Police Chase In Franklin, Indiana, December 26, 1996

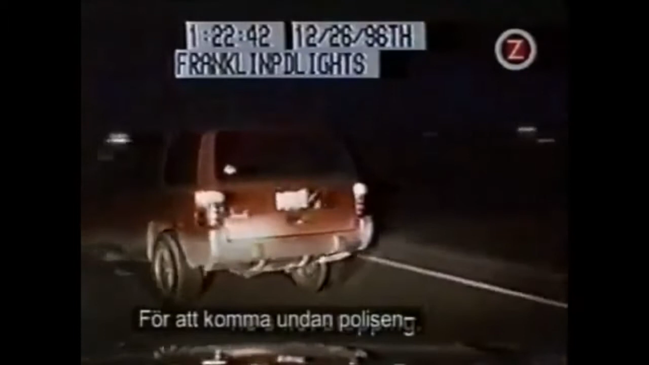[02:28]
To get away from police, this guy was willing to run to the ends of the earth. But his car wasn't. He smoked him pretty good. He tried to push it to the limit. But when he pushed it too far, his car and his future fell to pieces.